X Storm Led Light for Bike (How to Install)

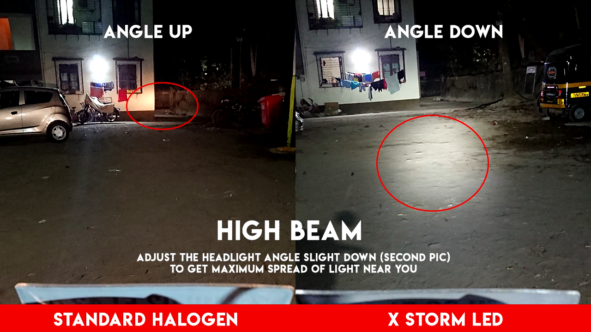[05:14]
So in the second pick the adjustment is perfect as the distance is sufficient enough to identify any object and react to it. Because the further it goes the lesser will be the intensity of the light.